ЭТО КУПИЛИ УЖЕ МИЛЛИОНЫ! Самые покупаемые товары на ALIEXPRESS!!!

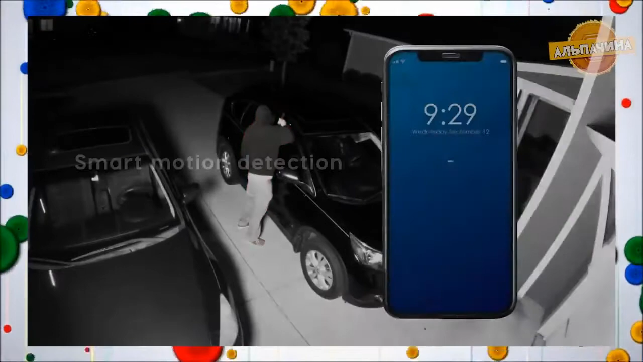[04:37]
на расстоянии до 50 метров Используемый в комплекте Wi-Fi регистратор позволяет
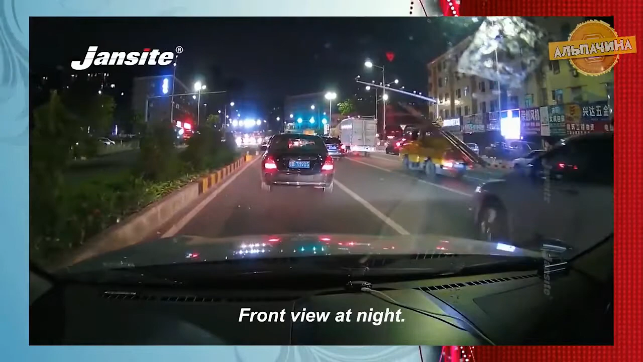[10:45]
камера ведет запись в высоком качестве с разрешением 4032 на